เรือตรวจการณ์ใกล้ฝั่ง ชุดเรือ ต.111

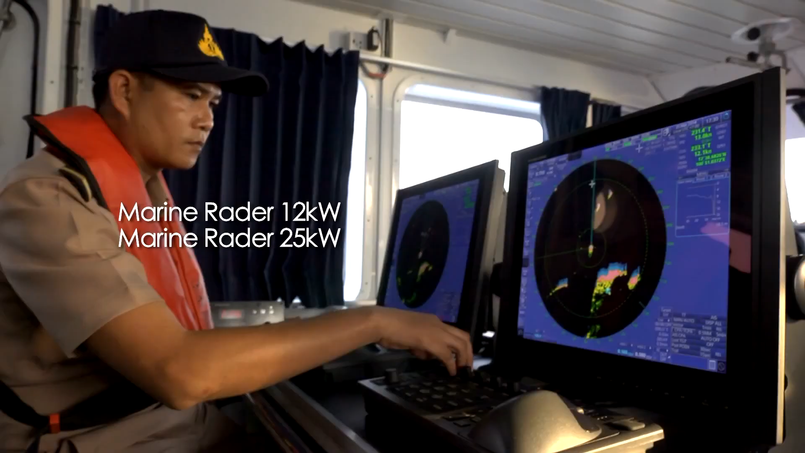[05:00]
ระบบเดินเรือ เรดาเดินเรือ ขนาดกำลังส่ง 12 กิโลวัตต์ และ 25
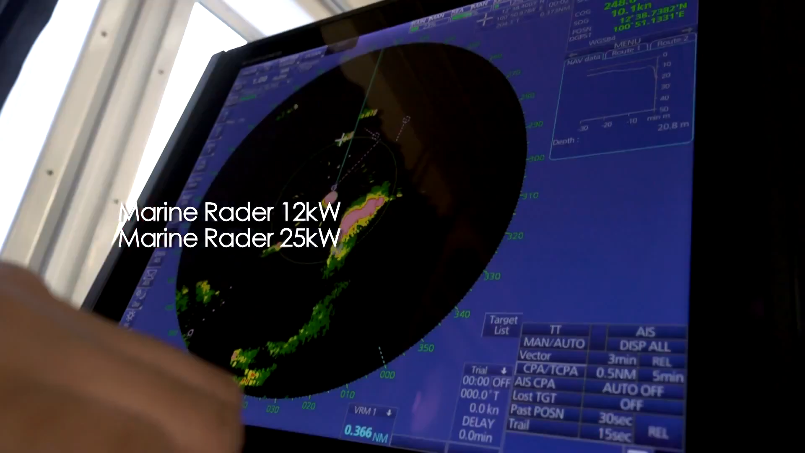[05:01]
กิโลวัตต์